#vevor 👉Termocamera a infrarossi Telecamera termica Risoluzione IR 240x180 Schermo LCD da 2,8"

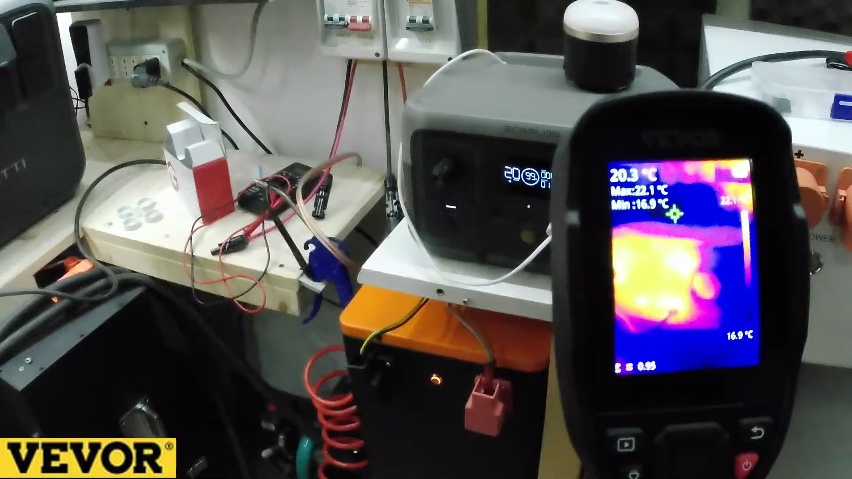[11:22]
On screen: spot 20.3°C, max 22.1°C, min 16.9°C
potete vedere la river 2 dell'eco flow che in questo momento sta erogando l'energia per appunto alimentare le luci anche essa è scaldata andiamo sulla delta 2 la delta 2 max
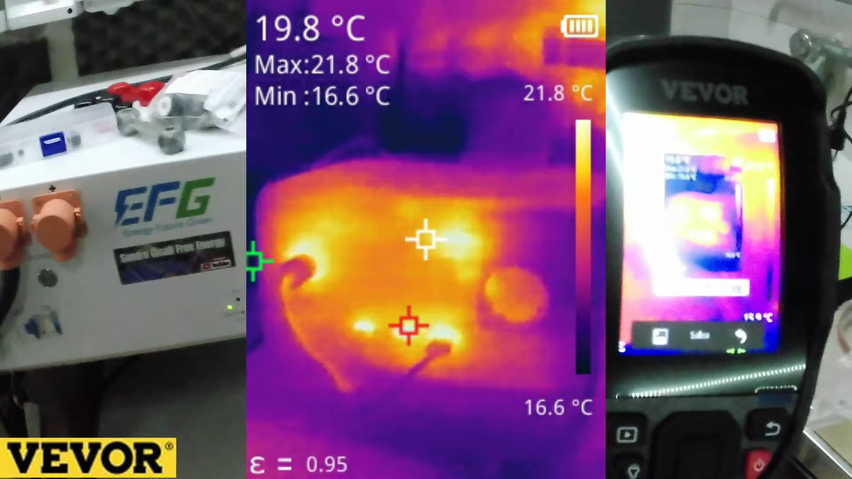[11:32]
On screen: spot 19.8°C, max 21.8°C, min 16.6°C, scale top 21.8°C, scale bottom 16.6°C
anche essa vedete è accesa è attiva e
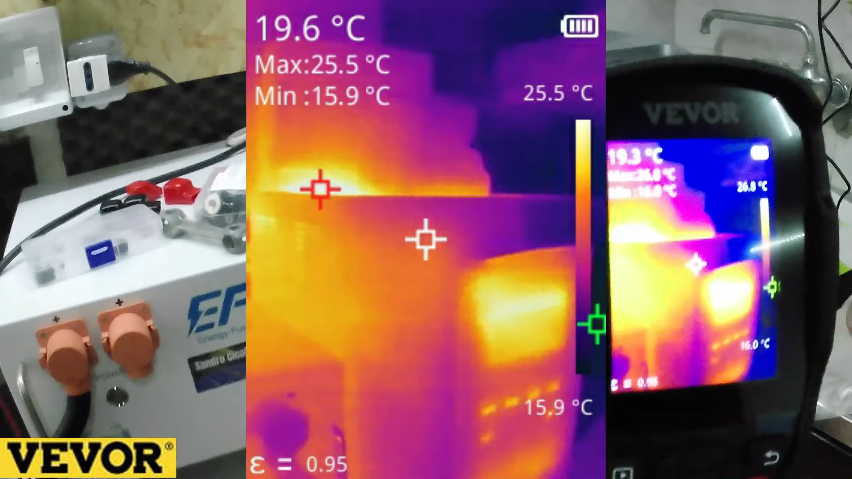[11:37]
sta erogando calore quindi questo è il funzionamento regolare salviamo
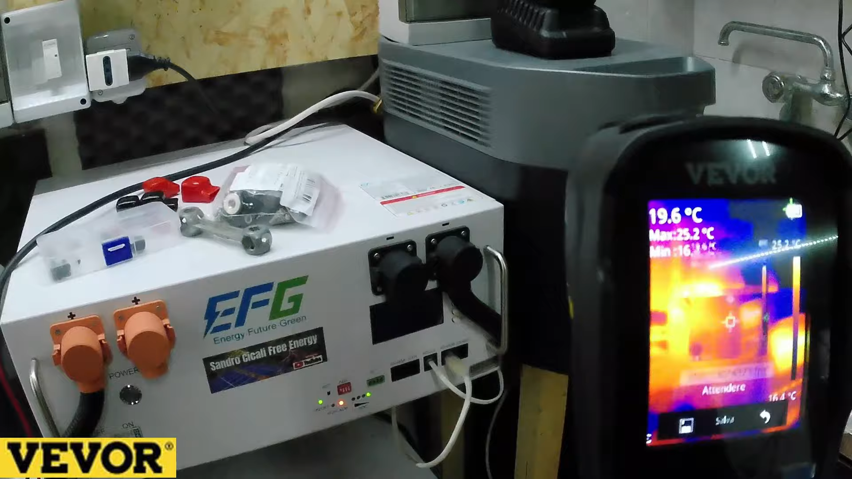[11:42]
On screen: spot 19.6°C, max 25.2°C
anche questa foto il nostro impianto fotovoltaico ha commutato verso il
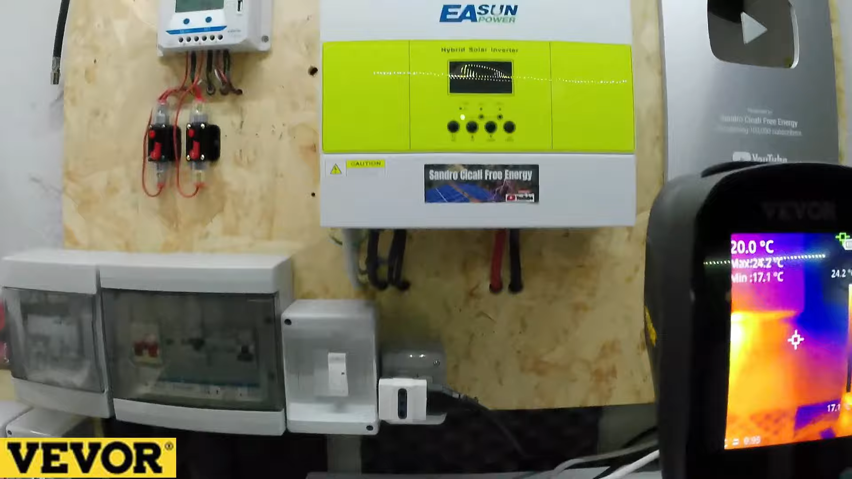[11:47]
On screen: spot 20.0°C, max 24.2°C, min 17.1°C
gestore come potete vedere dall'inverte sta uscendo il calore delle ventole
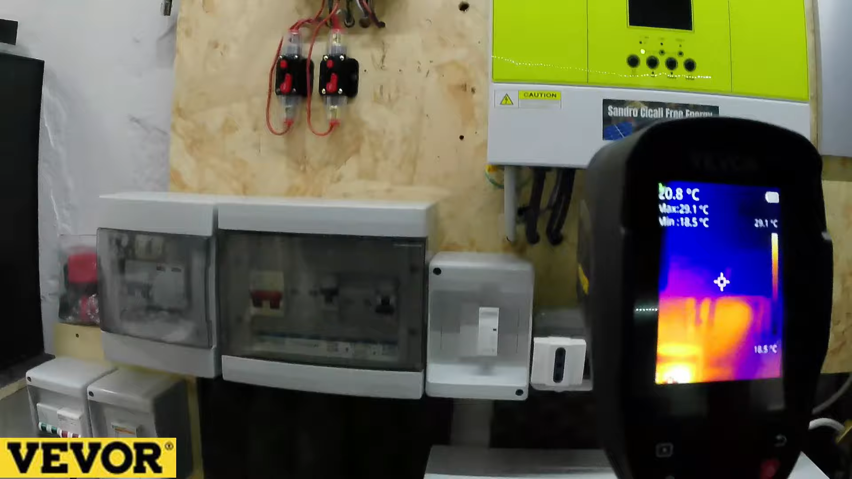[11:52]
On screen: max 29.1°C, min 18.5°C, scale top 29.1°C, scale bottom 18.5°C
e qui vediamo il famoso contattore che si è attivato e questo è il calore
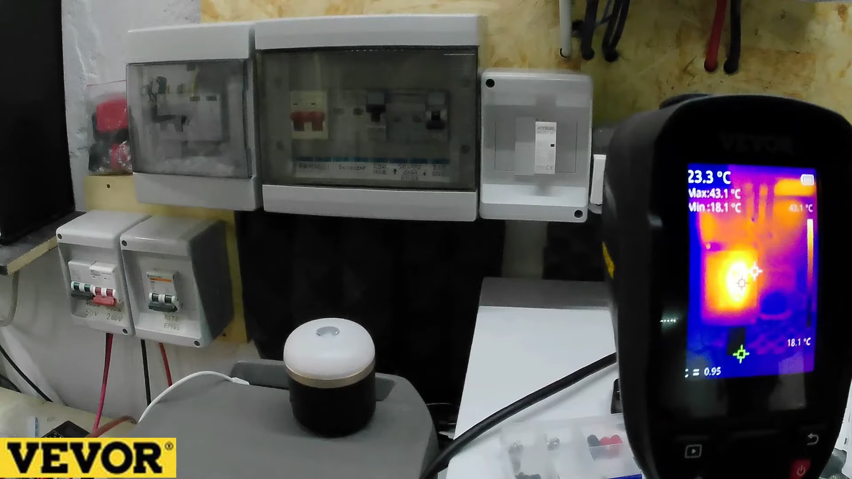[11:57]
On screen: spot 23.3°C, max 43.1°C, min 18.1°C, scale top 43.1°C, scale bottom 18.1°C
della bobina la bobina in questo momento del contattore che sta facendo passare
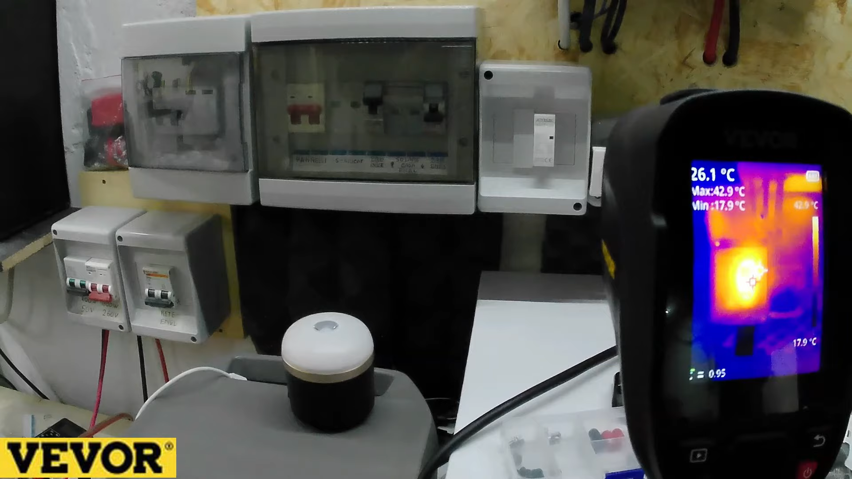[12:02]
On screen: spot 26.1°C, max 42.9°C, min 17.9°C, scale top 42.9°C, scale bottom 17.9°C
il gestore è a 42 43 gradi quindi salviamo
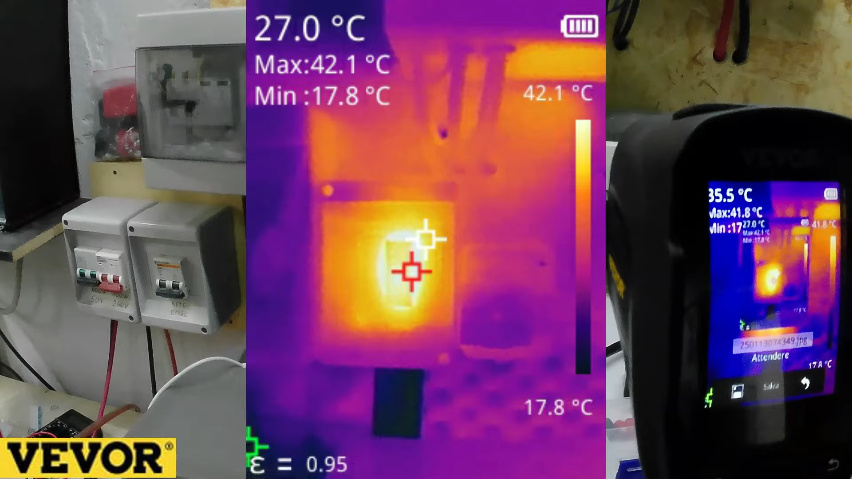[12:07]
On screen: spot 27.0°C, max 42.1°C, min 17.8°C, scale top 42.1°C, scale bottom 17.8°C
anche questa impostazione queste sono diciamo le impostazioni principali
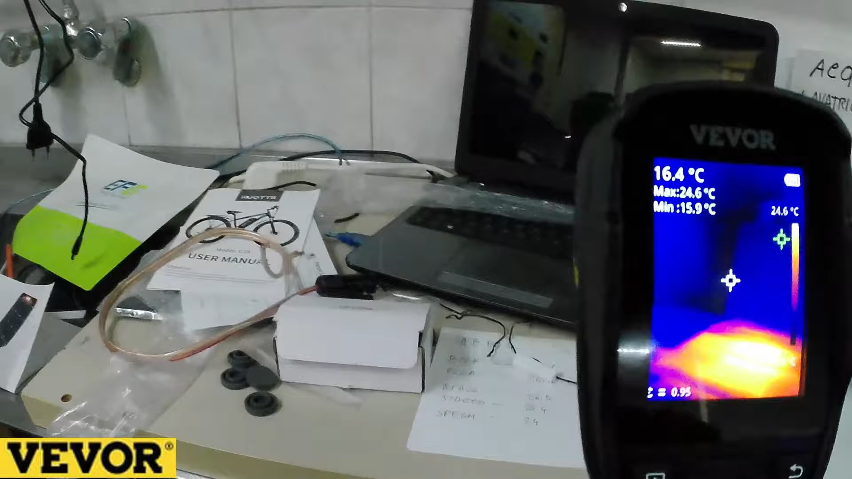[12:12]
On screen: spot 16.4°C, max 24.6°C, min 15.9°C, scale top 24.6°C
qui abbiamo il nostro computer di controllo che serve appunto per
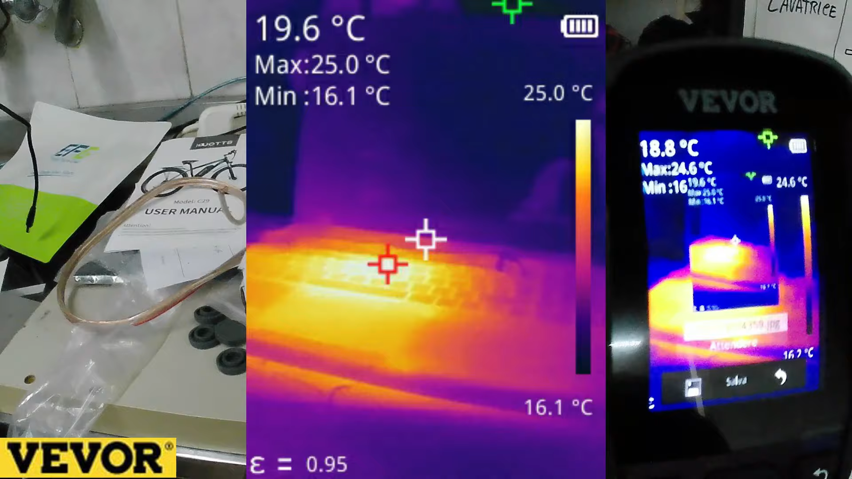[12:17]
monitorare i bms delle batterie e quindi appunto se avessimo una
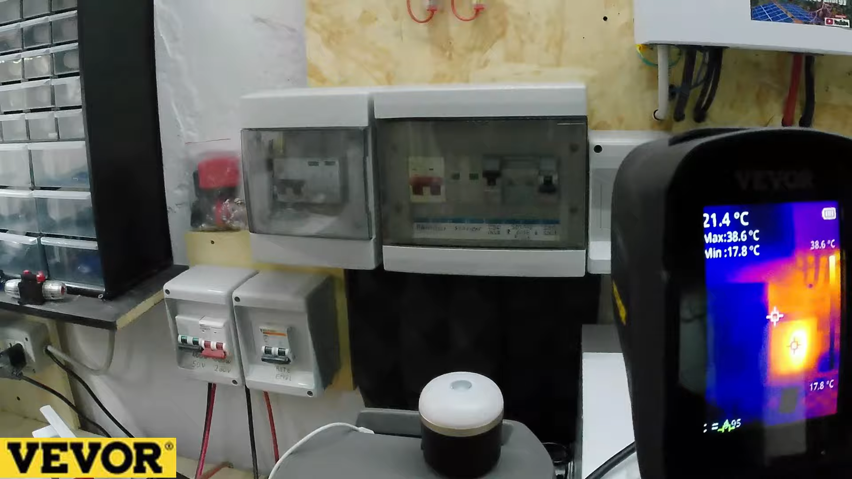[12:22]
On screen: spot 21.4°C, max 38.6°C, min 17.8°C, scale top 38.6°C, scale bottom 17.8°C
anomalia da qualche parte in questi circuiti la vedremmo tranquillamente
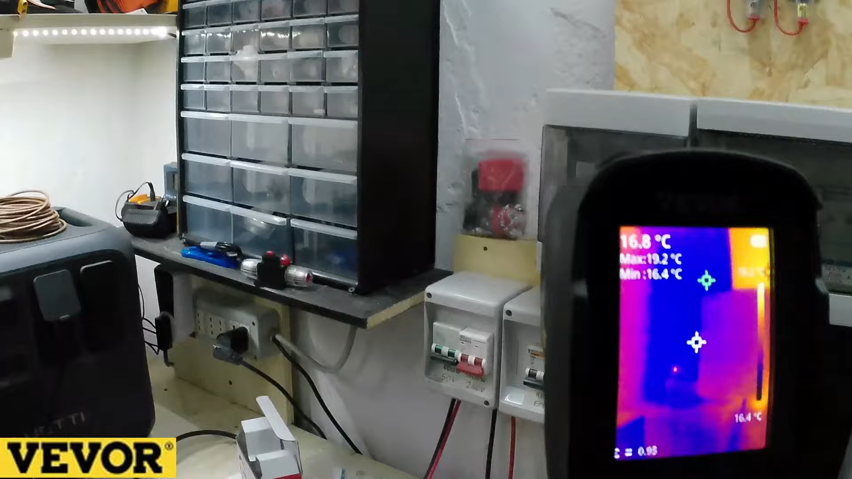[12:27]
On screen: spot 16.8°C, max 19.2°C, min 16.4°C, scale bottom 16.4°C
ma come potete vedere siamo sempre nel range della
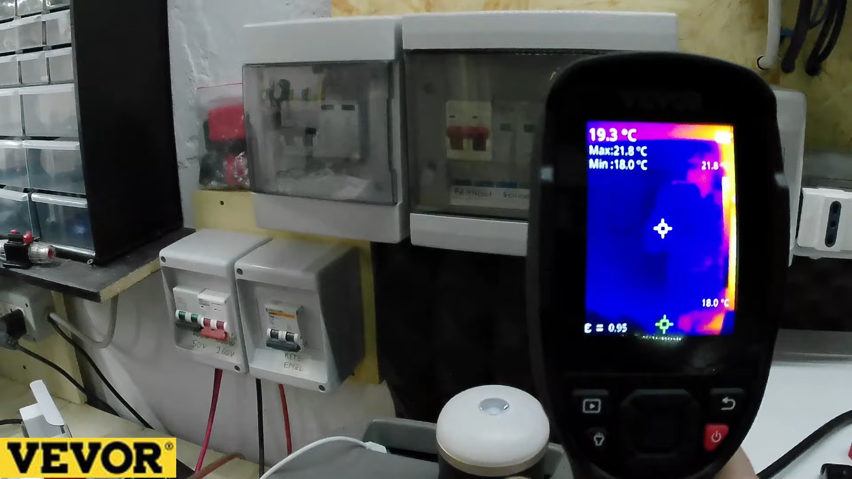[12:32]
On screen: spot 19.3°C, max 21.8°C, min 18.0°C, scale bottom 18.0°C
norma quindi tutto perfetto come potete vedere l'unica cosa che sta scaldando in questo
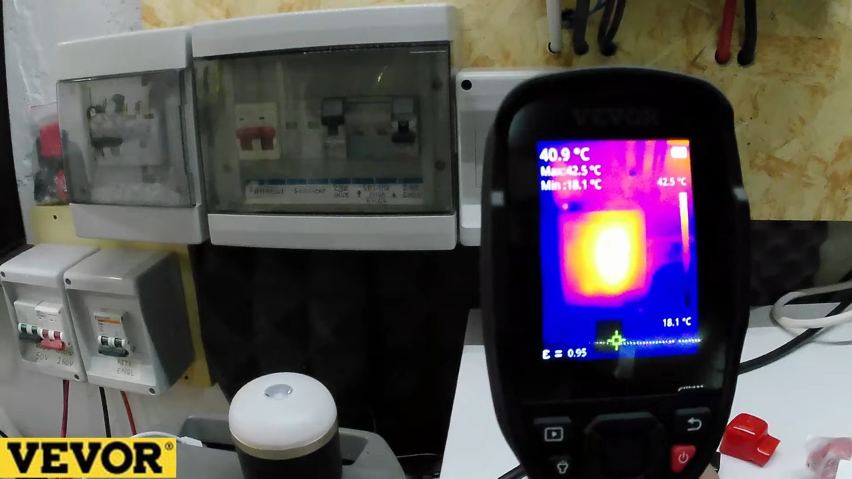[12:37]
On screen: spot 40.9°C, max 42.5°C, min 18.1°C, scale top 42.5°C, scale bottom 18.1°C
momento è il contattore che è normalissimo perché è attivo e
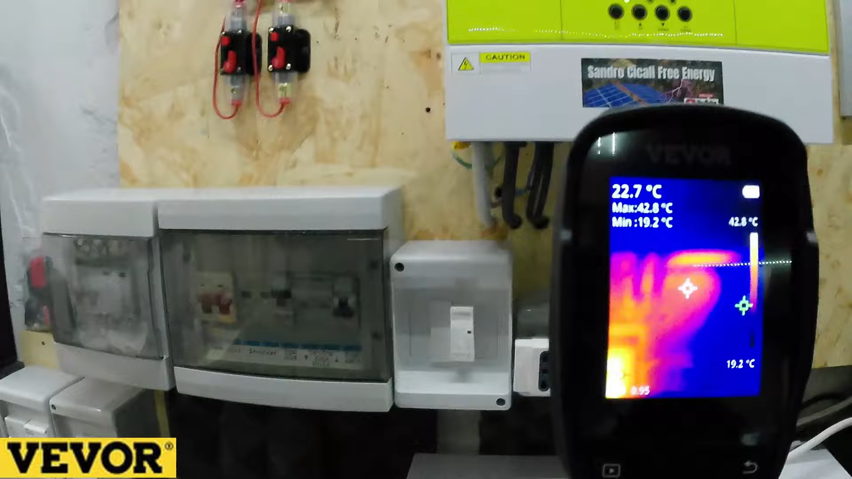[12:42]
On screen: spot 22.7°C, max 42.8°C, min 19.2°C, scale top 42.8°C, scale bottom 19.2°C
ovviamente un po' di calore e sono circa 28 gradi che fuoriescono dalle ventole dell'inverter torniamo in studio il prodotto